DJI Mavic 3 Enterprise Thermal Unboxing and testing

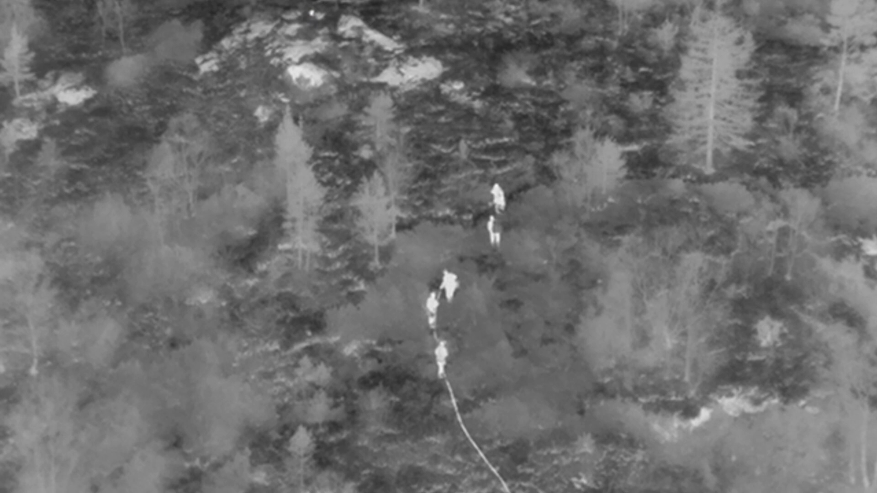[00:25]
Today we are testing the thermal version. Let's start off with a quick comparison with the latest DJI Enterprise products.
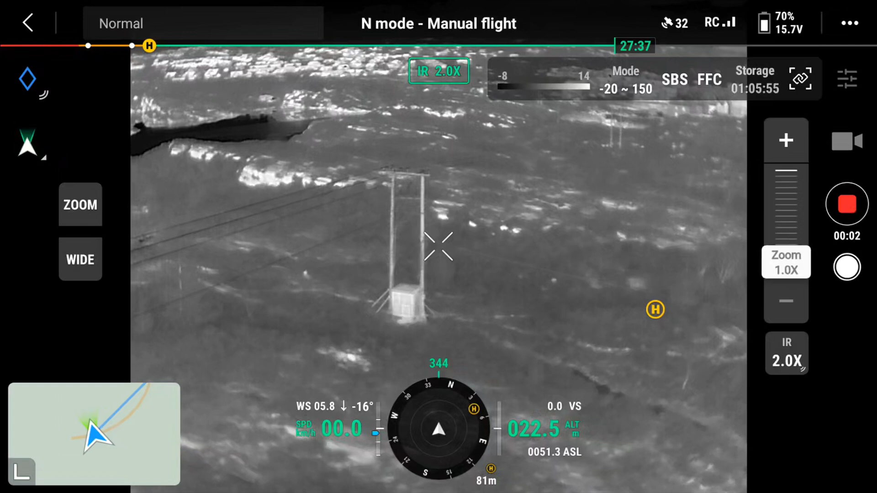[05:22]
In thermal mode you can hit the side by side button to have both thermal and zoom camera on screen.
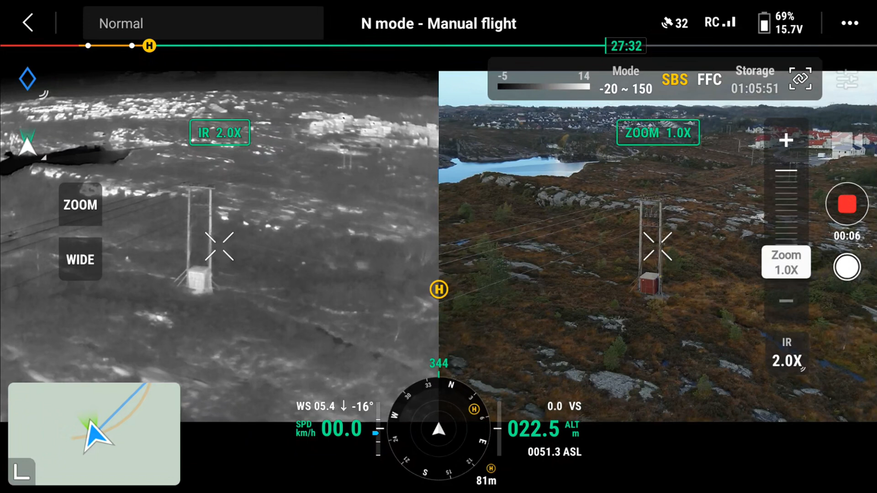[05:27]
If you then hit zoom link you can zoom in with both cameras at the same time.
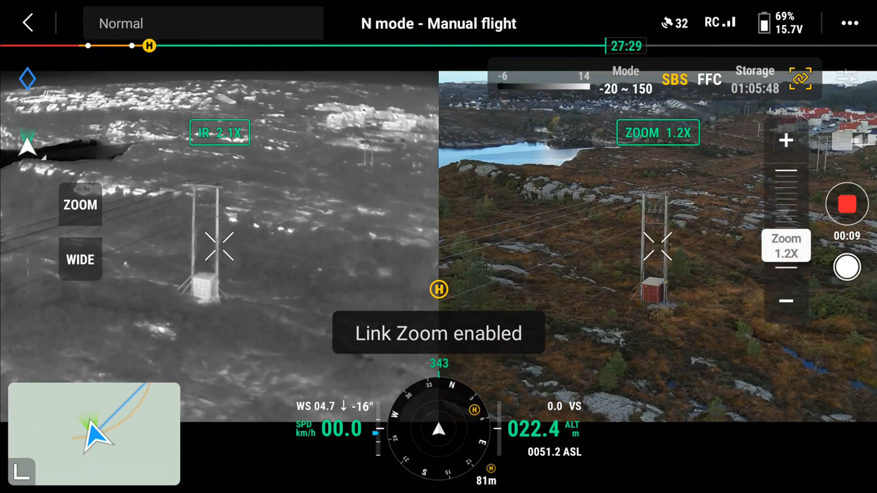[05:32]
The thermal camera can be used to find people, detect hotspots and more.
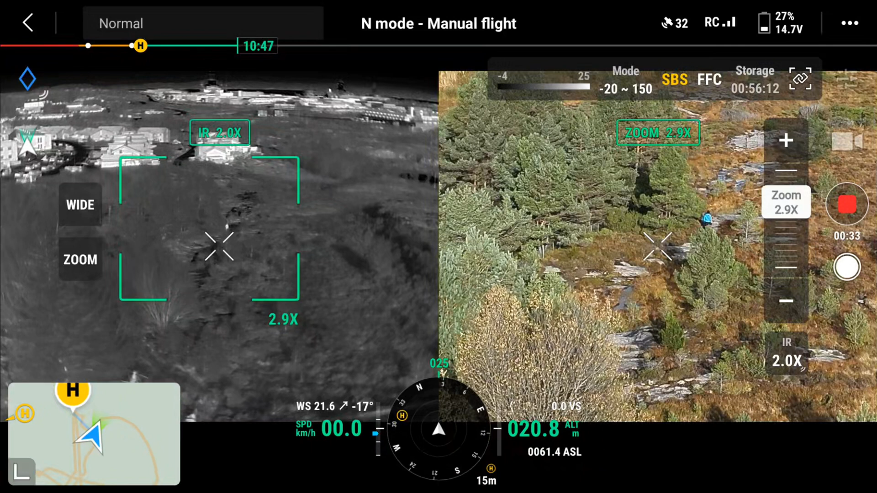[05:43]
With different color palettes you can choose the one you need for the task ahead.
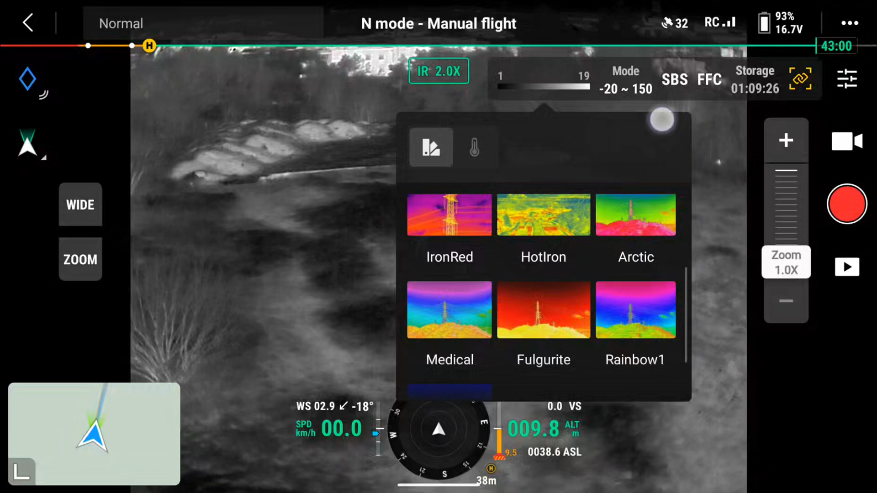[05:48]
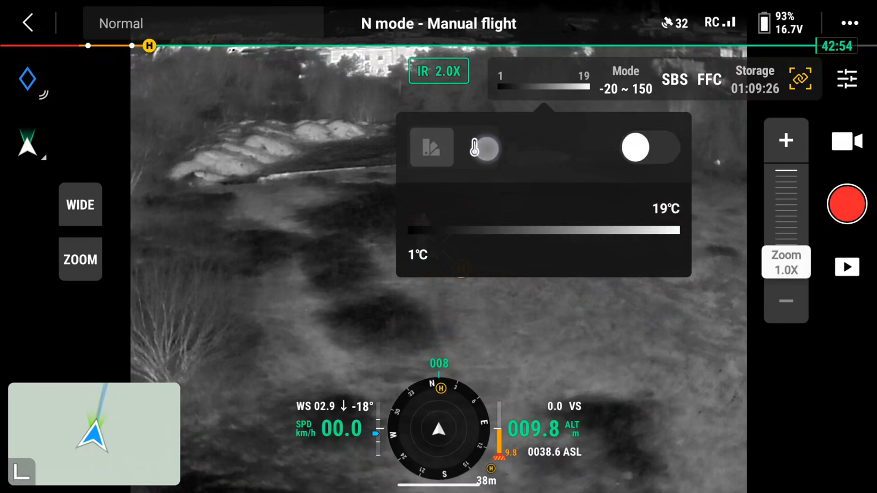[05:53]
On screen: scale top 19°C, scale bottom 1°C
Draw a box with your finger to show the hottest and coldest point.